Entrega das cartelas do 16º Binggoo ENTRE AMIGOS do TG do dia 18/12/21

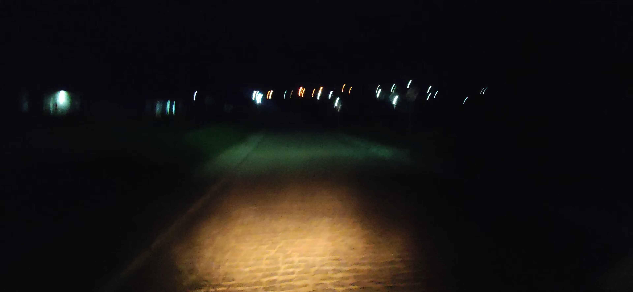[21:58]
É, galerinha, pois é. Vocês lembram que eu saí, era de tarde, né? E agora eu tô voltando pra casa, é noite, tudo escuro. Falta 10 para 7 da noite, então são 6h50. E eu tô indo em casa comer alguma coisa, que eu tô morto de fome. Saí de casa, não tomei café, não almocei, o que não é recomendado, né?
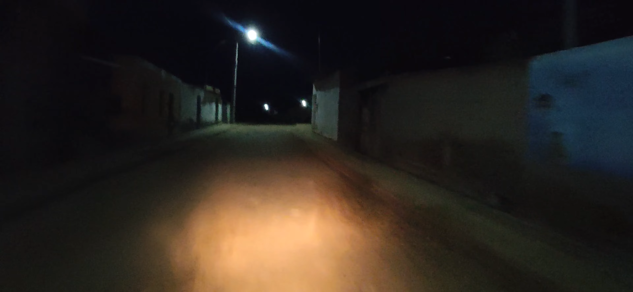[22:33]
Mas quem trabalha na correria do dia a dia, vida de mototáxi, por exemplo, às vezes para ganhar um dinheiro, a gente tem alguns sacrifícios.